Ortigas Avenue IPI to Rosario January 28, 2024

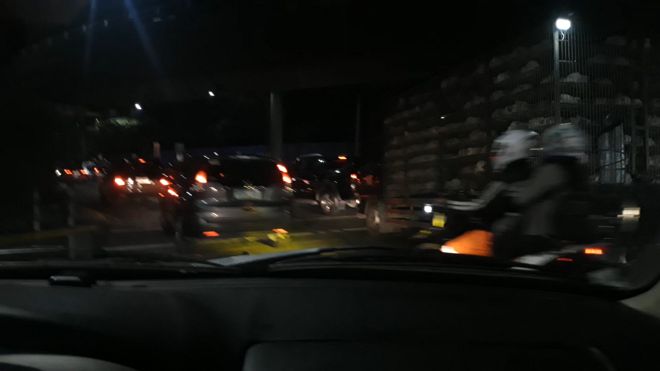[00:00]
Hello guys, ako po si Jojo Gabes. Welcome to my YouTube channel. Subscribe sa address. Ay, dito po sa IPI Rosario, Pasig City.
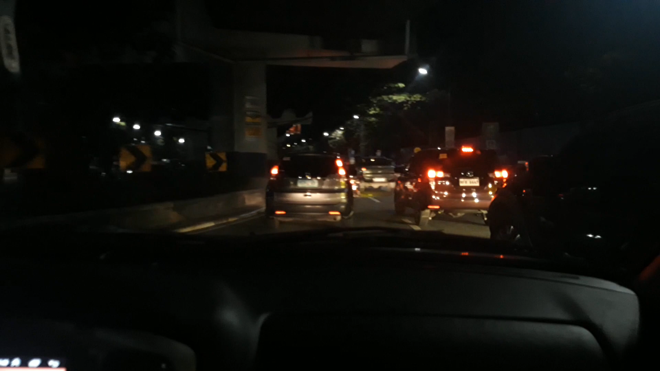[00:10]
Rosario, Pasig City. Ayan, Rosario. Rosario, Pasig City.
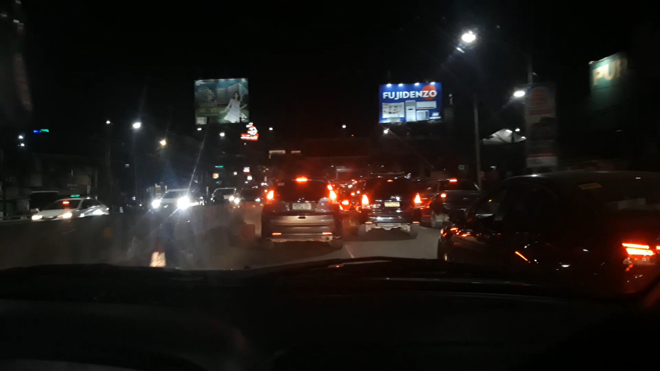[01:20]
Bayo, Rosario, Bayo, derecho, Bayo, and then for the Sandoris, Billy, Evan, Bayo, Bayo.